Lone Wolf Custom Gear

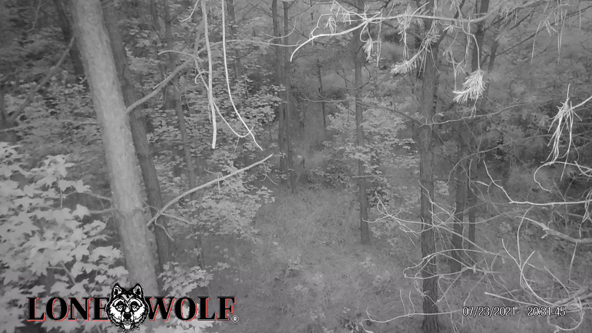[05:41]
But, um, this is an early season, right before, uh, dark, uh, video. It's really thick and nasty. And, you can barely see them coming through. But, there's one standing right in the middle of the thing. There's another buck coming through.
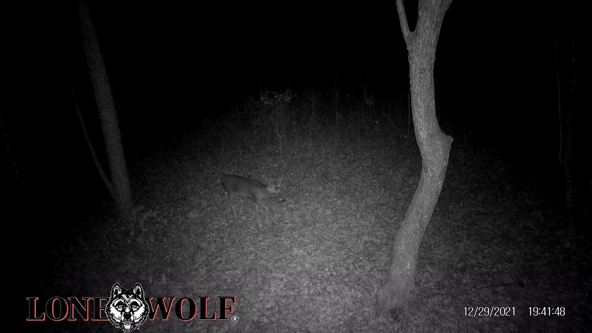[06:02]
Young guy coming through at night. Um, what do we got next? We got, uh, snow buck at night coming through. That's that decent one, I believe, that keeps coming through there. And, uh, we'll have our eyes on him next year. Um, very young. Another young buck coming through when the snow's melting. These are all nighttime picks to finish up with. And, um, I'm impressed, man. This is a great camera. It's got a lot of features that, um, other cameras don't.